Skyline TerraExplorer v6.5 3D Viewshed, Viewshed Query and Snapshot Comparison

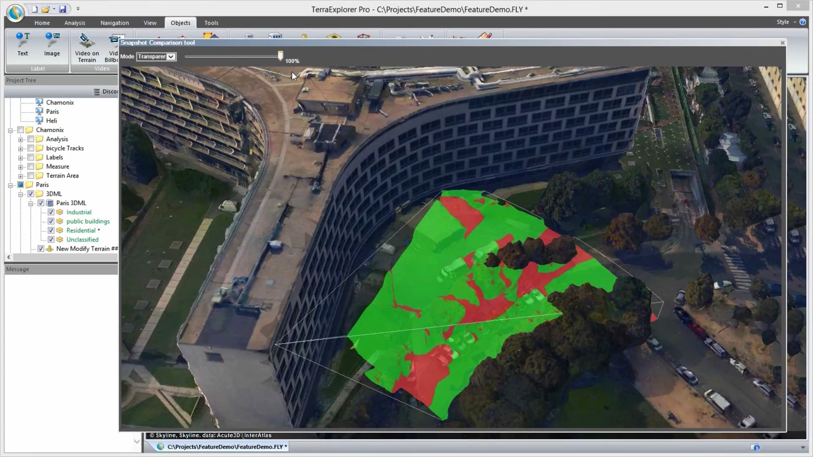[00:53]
After performing viewshed analyses, we determine that there are a number of blind spots not covered by any of the security cameras. So we add two new cameras and perform two more viewsheds.
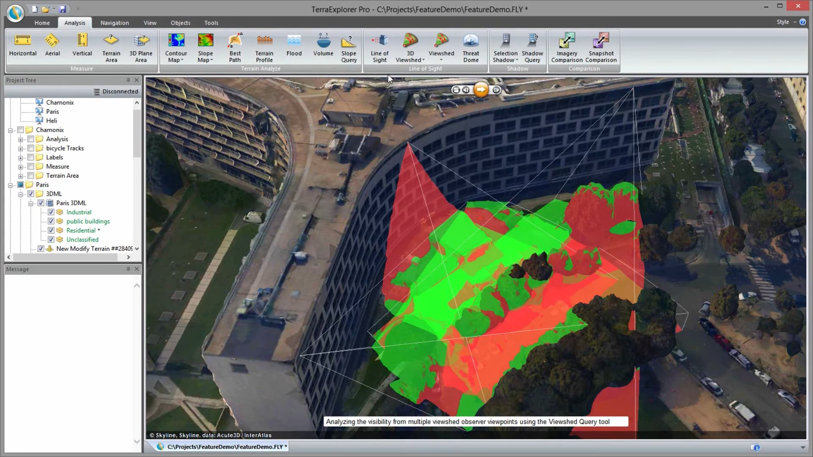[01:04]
But with all the overlapping of multiple viewsheds, it is difficult to determine precisely which areas are visible and which are hidden. The viewshed query tool is particularly useful in this situation
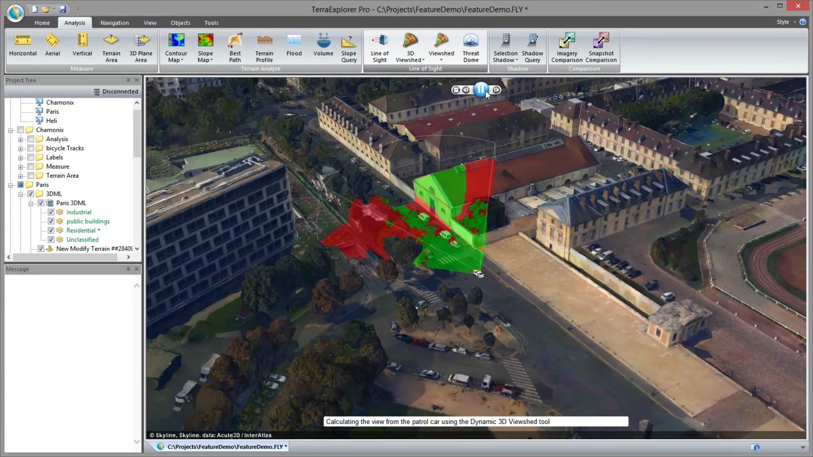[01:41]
Calculating the view shape as well. Calculating the view.